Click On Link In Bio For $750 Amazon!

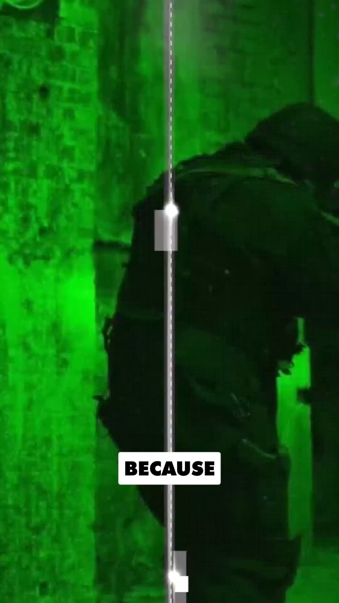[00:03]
the human eye is more sensitive to green wavelengths than any other color.
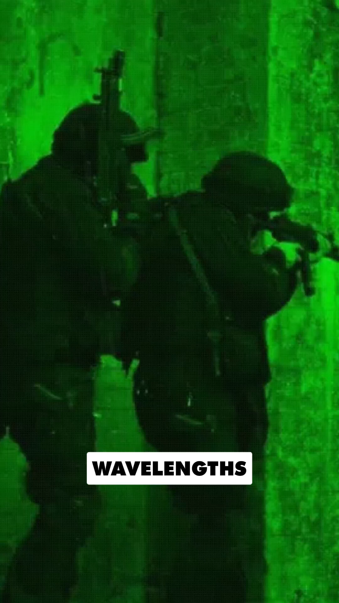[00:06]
In low light conditions, green allows us to perceive more detail and contrast,
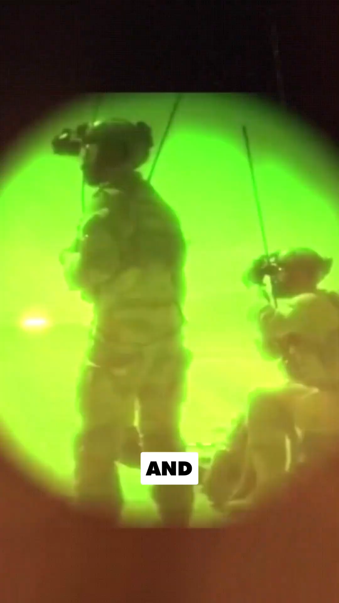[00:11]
making it ideal for detecting movement and identifying targets in the dark.
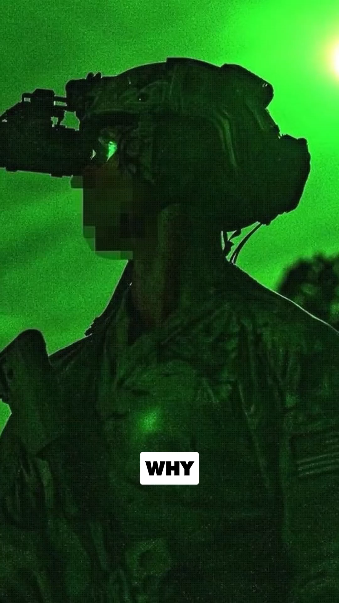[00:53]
This combination of biological sensitivity and technical efficiency is why green remains the universal standard for night vision,